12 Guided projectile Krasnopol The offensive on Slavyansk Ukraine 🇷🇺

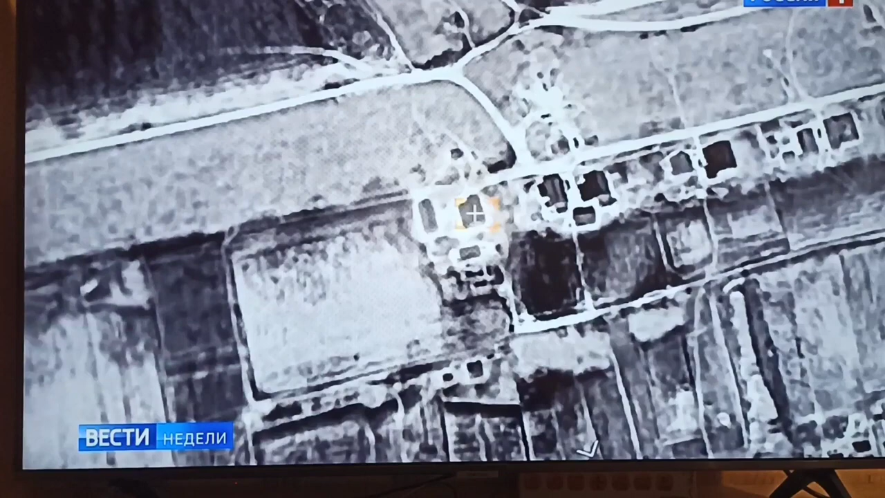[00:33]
Вот так был уничтожен опорник ВСУ на славянском направлении.
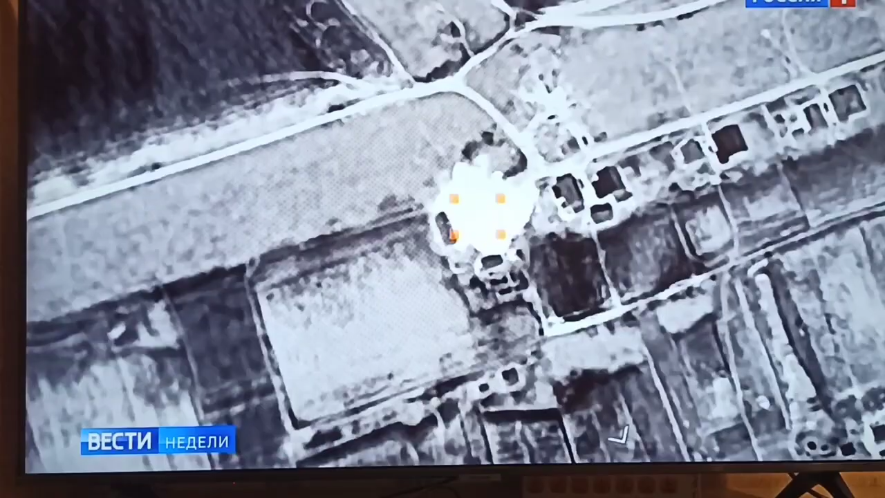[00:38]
Потребовалось всего два снаряда. Формирование киевского режима отходит с боями на заранее подготовленные позиции ближе к славянству.